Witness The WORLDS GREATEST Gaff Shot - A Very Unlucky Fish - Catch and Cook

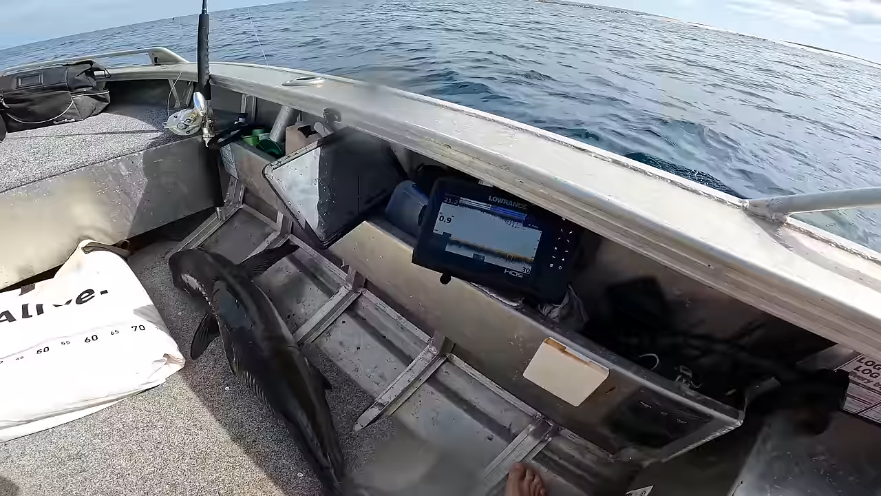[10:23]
Big shark down here somewhere. Here he is, look. Holy smokes, look at the size of him. What is that thing?